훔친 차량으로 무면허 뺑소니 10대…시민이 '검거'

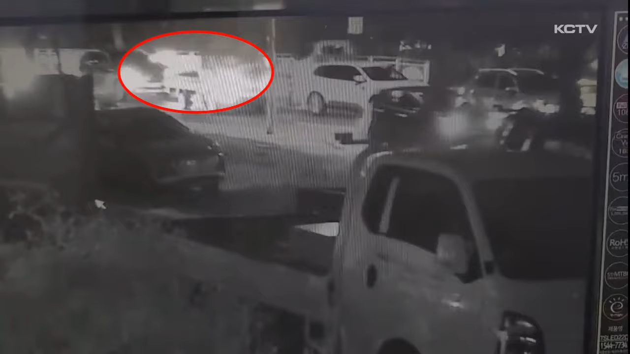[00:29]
제주시내 도로에서 승용차 한 대가 역주행을 합니다.
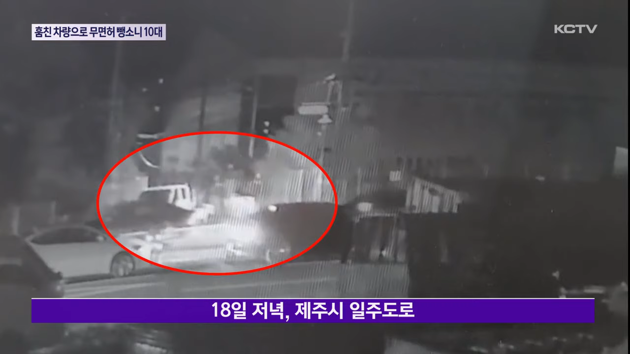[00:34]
신호 대기 중인 차량 2대를 잇따라 들이받고 골목길로 빠져나갑니다. 갑작스런 사고로 현장은 혼잡이 빚어지고 잠시 후 경찰차가 도착합니다. 면허 없이 차량을 몰고 뺑소니 사고까지 낸 19살 A군이 검거됐습니다.
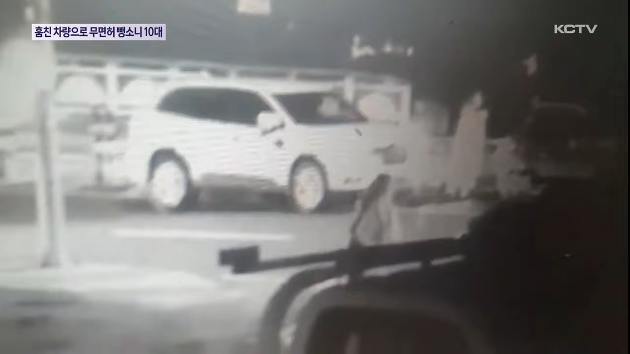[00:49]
제주시에서 애월 방면 일주도로를 주행하다 1차선에 있던 승용차를